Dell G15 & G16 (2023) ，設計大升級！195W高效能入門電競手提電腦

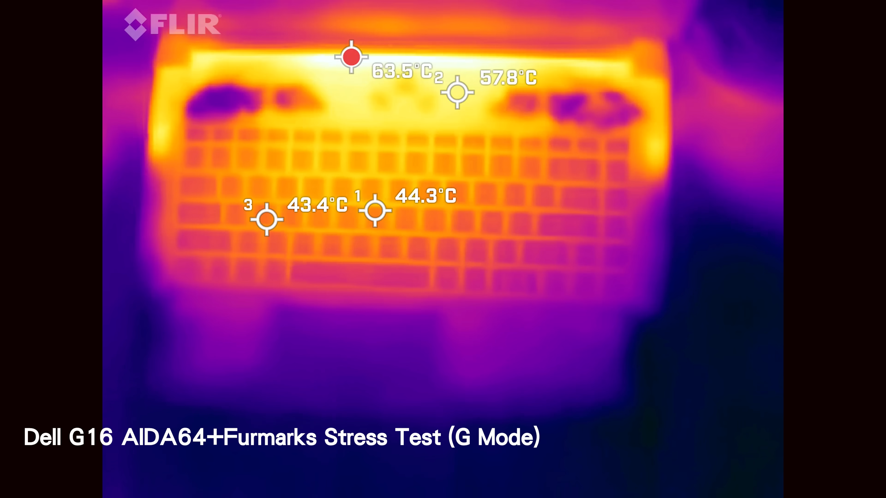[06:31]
要推到這麼近熱就大概都會熱表面溫度鍵盤頂部50多度鍵盤位中間40多度旁邊和手枕位就不熱所以用來就會覺得鍵盤中間的部分會有少少亂但整體都不算熱